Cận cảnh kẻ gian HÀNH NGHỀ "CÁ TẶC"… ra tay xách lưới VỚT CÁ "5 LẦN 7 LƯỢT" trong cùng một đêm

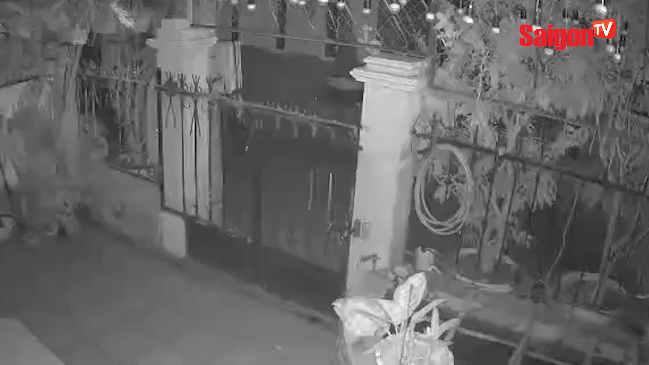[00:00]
Cần cảnh kẻ giang hành nghề cá tặc ra tay chậm cá 5 lần 7 lượt cho cùng một đêm hết sức manh động Hôm nay ngày 9 tháng 11 trên các diễn đàn phòng chống kẻ giang truyền tới nhau vụ việc manh động với khắp sền như sau Cần cảnh 2 kẻ chậm cá liên tục ra tay trong nhiều khung giờ cho cùng một đêm hết sức táo tượng Qua đây khổ chủ xem lại clip trách xuất camera lát đồ chán nản Tuy chắc bản thân sao mà xuống quấy trời quái đất Xem lại camera mà chán nản thật sự Cần hết lời không muốn nói thêm và muốn kênh Sài Gòn TV chia sẻ rộng rãi bù việc để mọi người nâng cao cảnh giác Không nghĩ là kẻ giang có thể táo tượng đến như vậy Còn tình huống như thế nào?
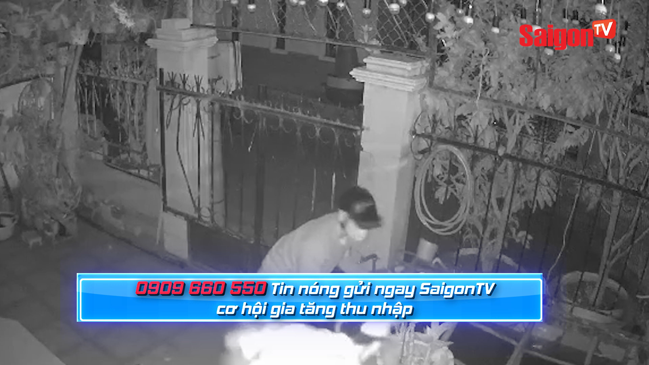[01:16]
nào hết sức quỷ quyệt Lần thứ 4 lúc 3 giờ 29 phút còn quay lại chui vào lấy 2 chậu lan và lấy hết mấy bơm oxy